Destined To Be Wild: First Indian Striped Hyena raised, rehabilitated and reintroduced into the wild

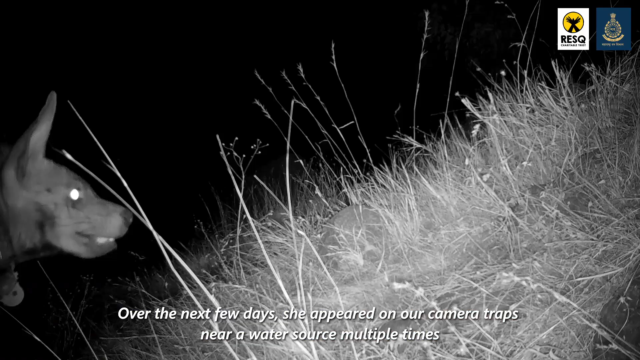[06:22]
Over the next few days, she appeared on our camera traps near a water source multiple times along with several other wildlife including jackals,
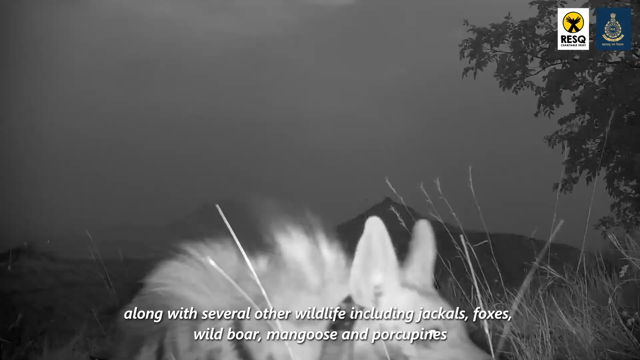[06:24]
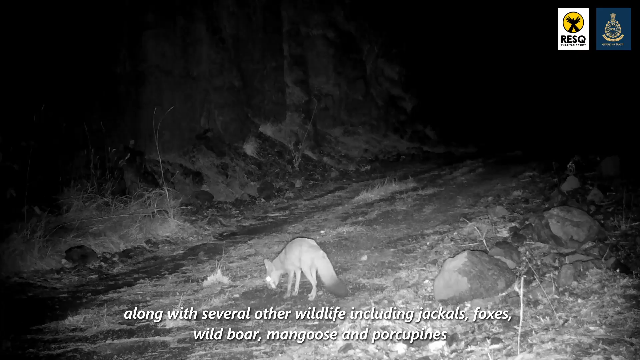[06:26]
foxes, wild boar, mongoose and porcupines.